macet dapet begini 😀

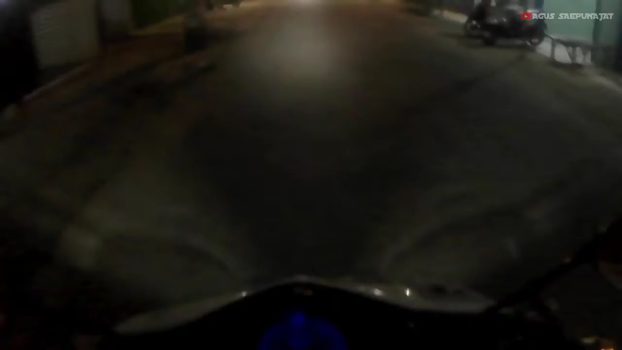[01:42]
Kamera yang saya pakai Bipro ya, bukan GoPro.
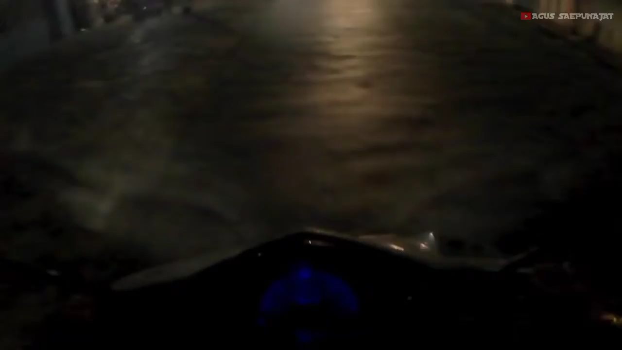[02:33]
Tapi nggak tahu di sini nih perkampungan terang nggak. Bipro guys ya, Bipro. Kalau mau beli Bipro ini punya saya, murah tapi lumayan. Kalau GoPro mah udah jangan ditanya, tempat gelap juga udah terang benderang.
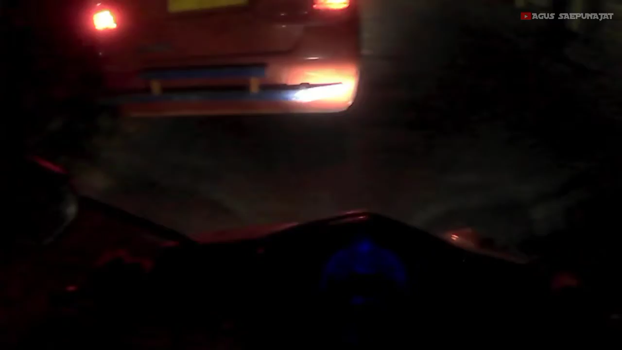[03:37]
Wah, agak ngesen bro. Kali ada teman-teman daerah sekarang yang kontennya motovlog, bolehlah boleh. Oi, itu bocah nyalip bisa kencang.
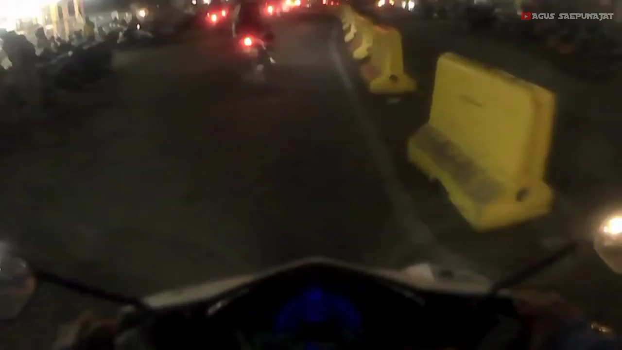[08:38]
Datang budiman tuh. Ini lagi jalan sebenar oi.